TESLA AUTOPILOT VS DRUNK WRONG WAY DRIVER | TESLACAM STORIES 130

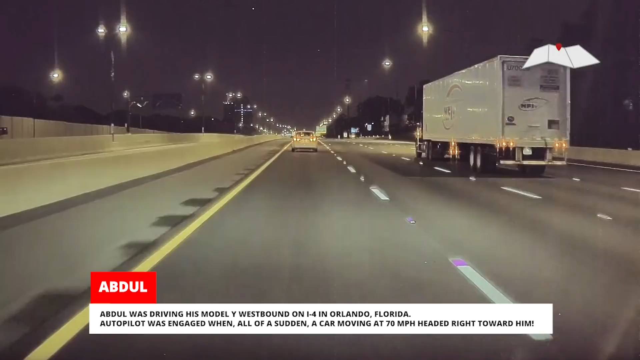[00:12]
Autopilot was engaged when all of a sudden a car moving at 70 miles per hour headed right toward him.
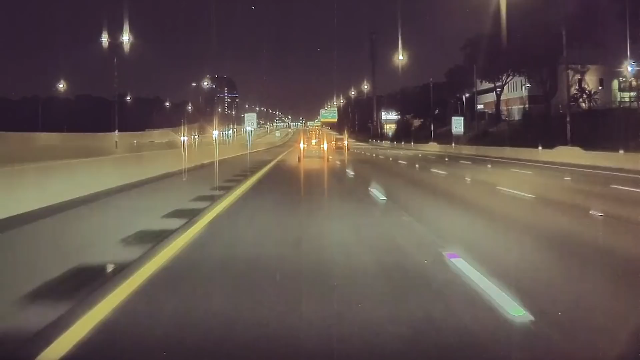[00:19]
Autopilot blared an alarm as soon as the car in front of him braked, and Abdul quickly took over and swerved.
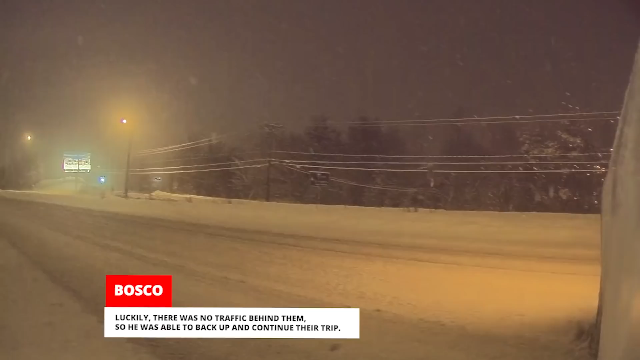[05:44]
Luckily, there was no traffic behind them, so he was able to back up and continue their trip. Bosco wants to give a shout-out to his friend Vigo, who was in the passenger seat the whole time.